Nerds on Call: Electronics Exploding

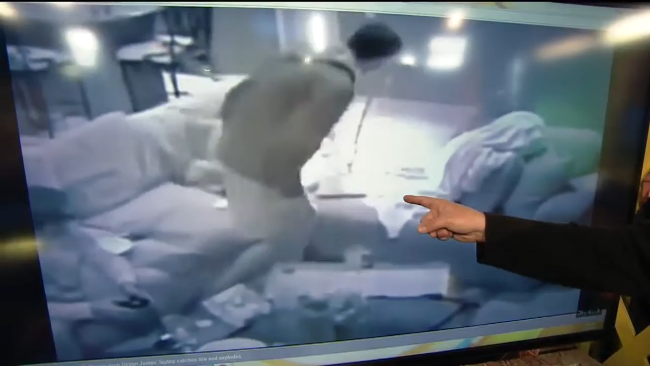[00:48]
Well, this is kind of interesting because that's the part that all the news shows are watching, but watch this.